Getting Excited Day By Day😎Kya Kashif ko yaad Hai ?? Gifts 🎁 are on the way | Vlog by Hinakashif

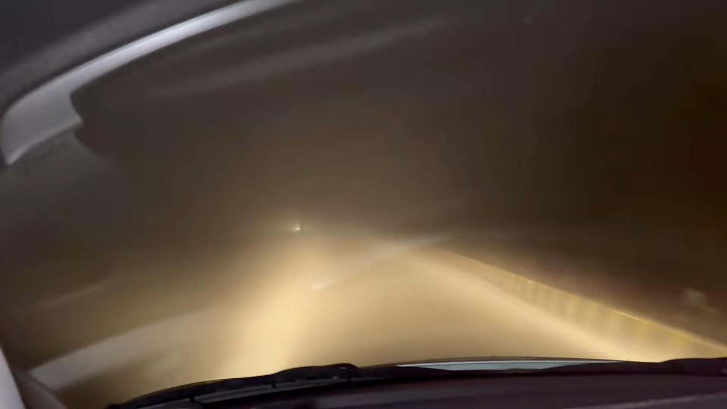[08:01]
और ये देखिए रास्ता बिल्कुल कुछ नज़र नहीं आ रहा, बहुत ज़्यादा धुंध है।